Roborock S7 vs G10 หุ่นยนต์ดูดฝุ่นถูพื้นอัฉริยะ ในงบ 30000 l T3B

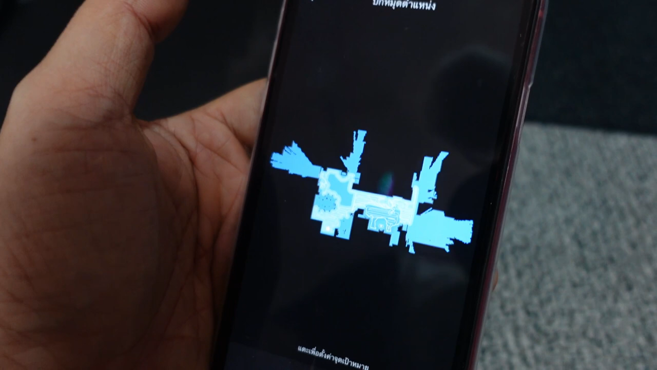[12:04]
ารใช้แอปพลิเคชันนะครับจะเหมือนกับ S7 ที่เคยรีวิวไว้เลยนะครับซึ่งเราสา
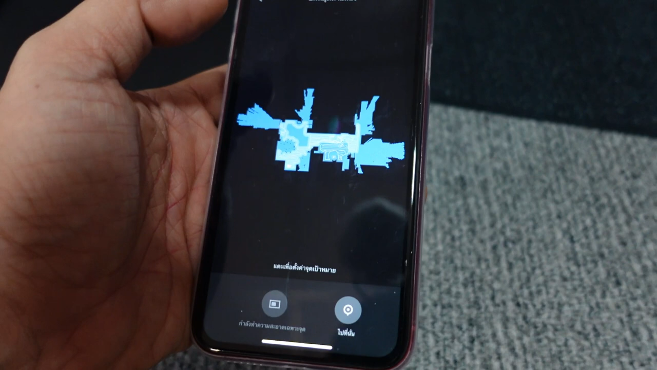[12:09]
มารถเลือกโซนเรื่องตนังต่างๆหรือสามารถเลือกการทำความสะอาดเฉพาะจุดก็ได้